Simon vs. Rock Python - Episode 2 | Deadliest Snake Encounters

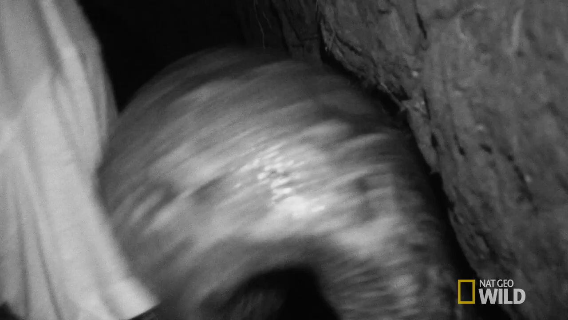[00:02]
OK, snake, all right, it's constricting me.
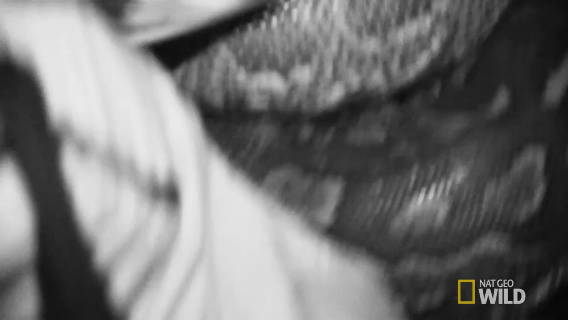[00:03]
I'm going to get this thing off.
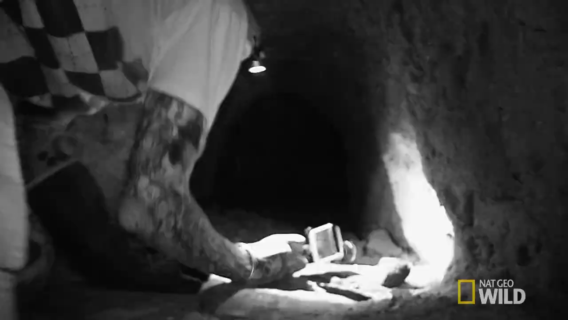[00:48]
But as we move through this tunnel, it got more narrow and more narrow.
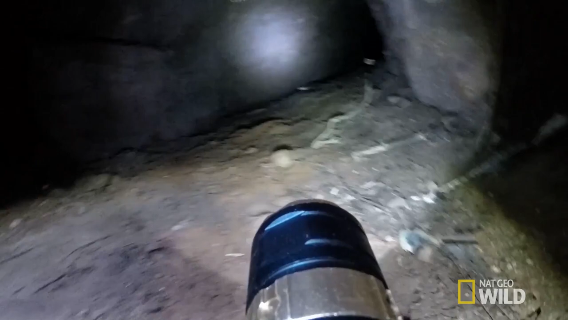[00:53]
It's pitch black in there. We turned the lights off for a second, the torches, and you couldn't even see your hand in front of your face.
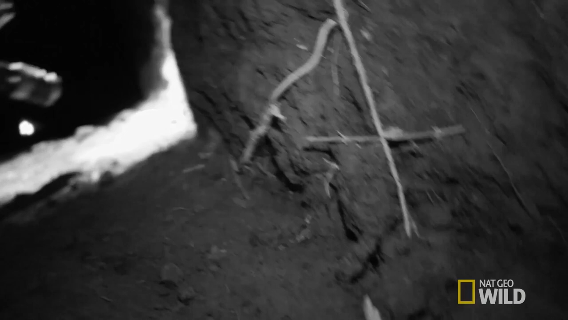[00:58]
And you could feel things crawling all over you. There were cobwebs everywhere.
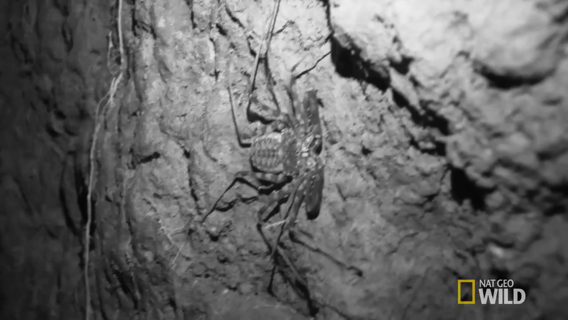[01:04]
It's something out of a horror film. It gets really narrow there.
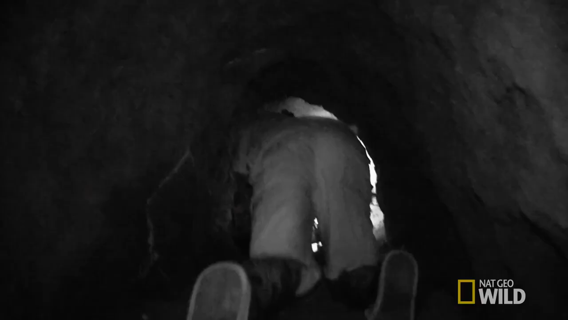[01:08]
I don't want to push our luck, but let's go up a bit further. You should feel claustrophobic. There it is. There's a python.
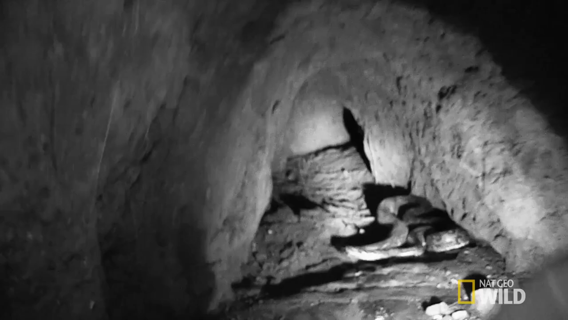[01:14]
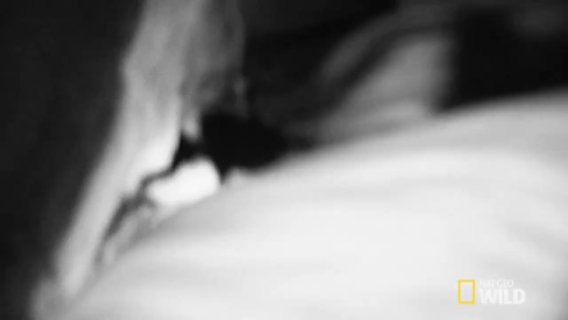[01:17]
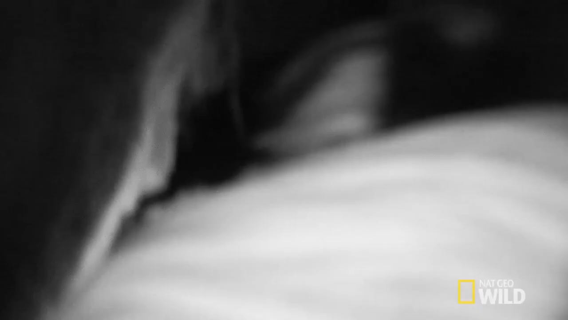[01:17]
Come here. It's getting away. I'll use that hook. Wait there.
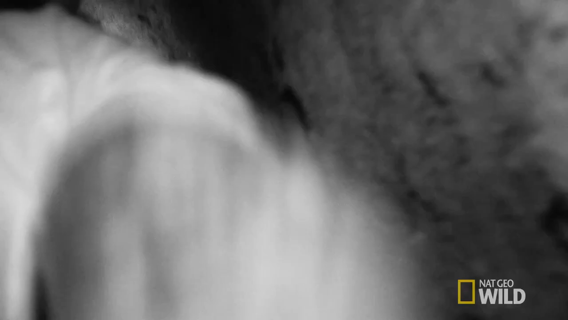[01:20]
Wait there.
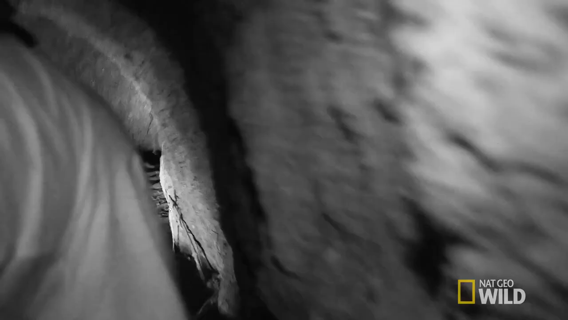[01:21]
Wait there. F***ing help. OK, I've got it. Oh, it's got me as well.
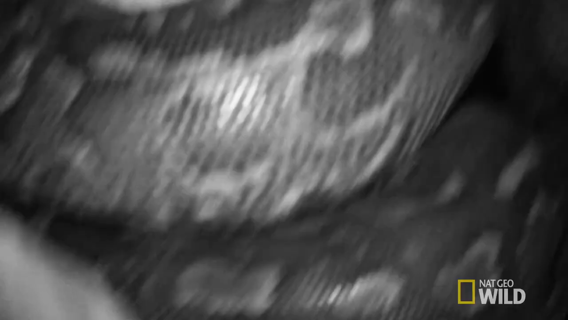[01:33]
I've got to get this thing off. I can't actually get it off me. Grab it. Yeah. Grab the tail.
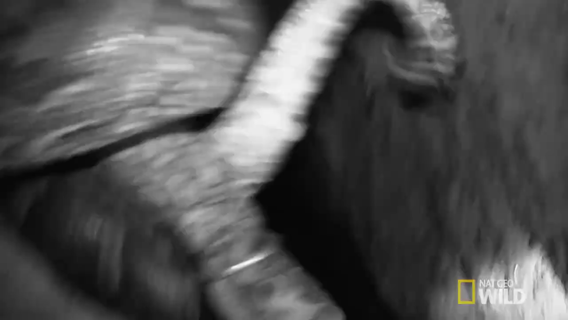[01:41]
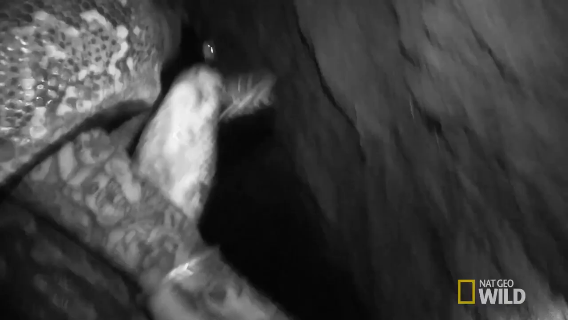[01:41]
If you can unwind it. Hold on. I must have let go of the head. F***ing strung, OK?
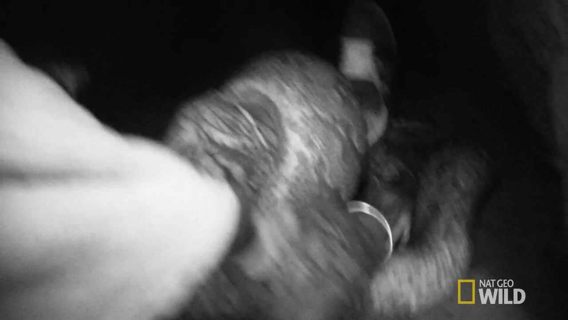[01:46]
It's got my leg here. Both legs. Hold on. Try and undo one leg.
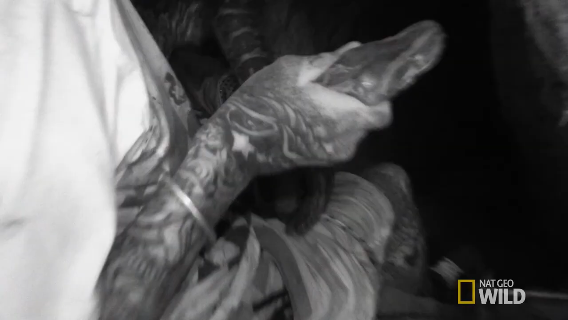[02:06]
Let's get out of here. Come on.
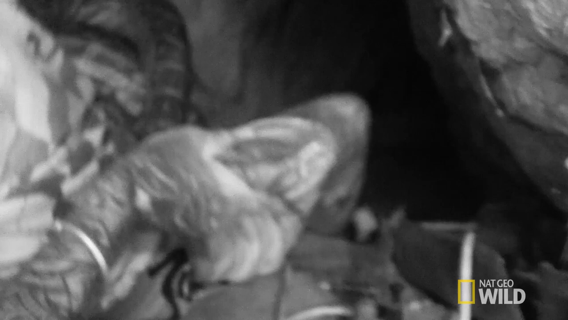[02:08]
Try to keep the snake off the walls. The dust is coming down. Oh, my.